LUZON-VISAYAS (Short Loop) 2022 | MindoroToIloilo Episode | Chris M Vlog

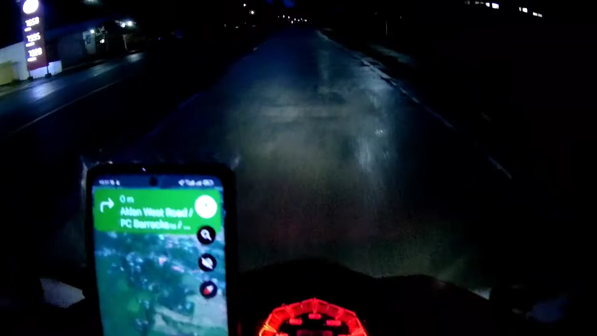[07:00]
Hindi tayo nakapag-record simula Katiklan hanggang dito dahil grabe ang lakas ng ulan.
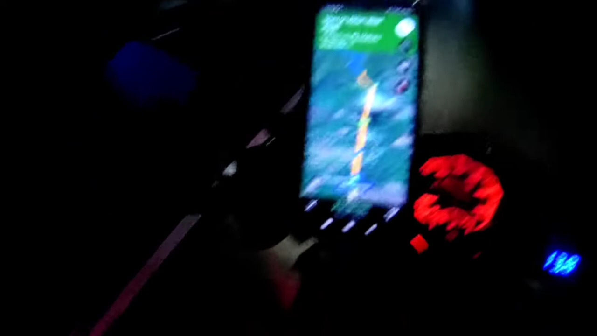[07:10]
So, walang tigil yung ulan guys. Pero salamat sa Diyos at nandito na tayo.
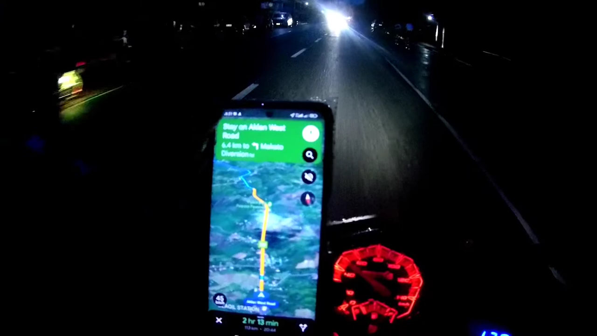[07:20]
Nakarating din ng medyo gabi na.
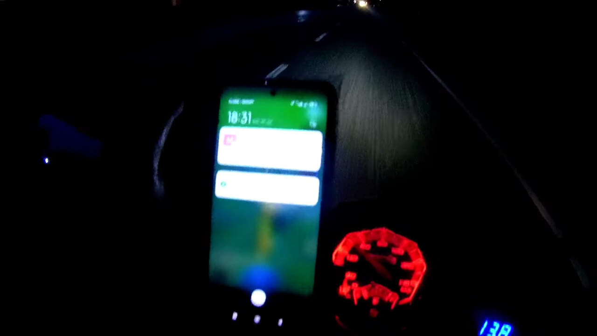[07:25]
Time check, alas 6:30 ng gabi na.
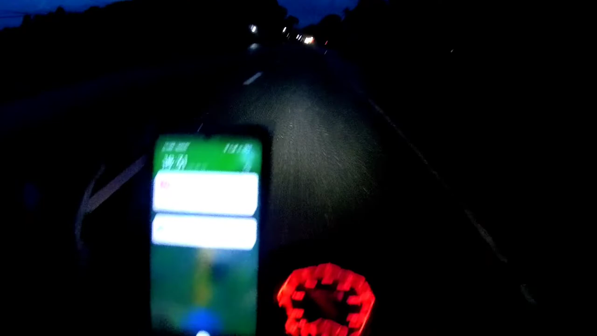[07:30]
Pero okay lang yan, kayang-kaya na yan. So samahan nyo lang ako guys. Tuloy lang natin tong ating adventure kahit umuulan.
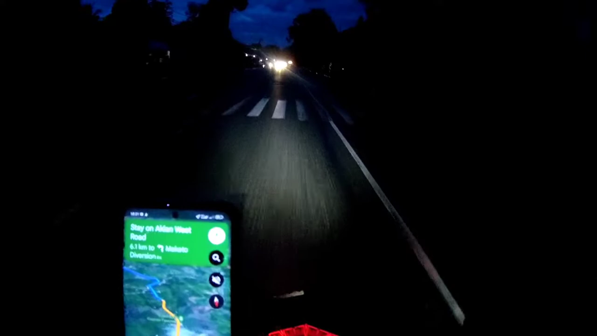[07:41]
So sa awa ng Diyos ay wala nang ulan banda rito. So tuloy lang tayo guys.
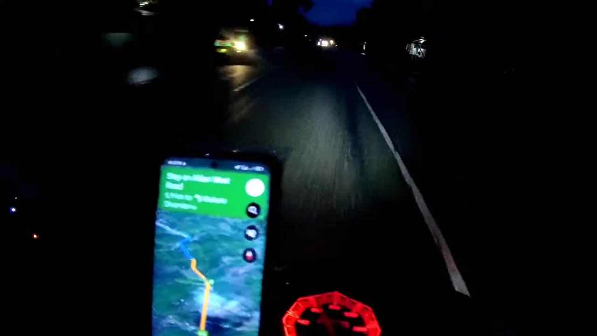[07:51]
2 hours and 15 minutes bago makarating ng Pasi City, Iloilo. Kailangan natin ng medyo bilisan ng konti, baka umulan na naman. Pero syempre, nandun pa rin yung ating pag-iingat. Tara! Let's go!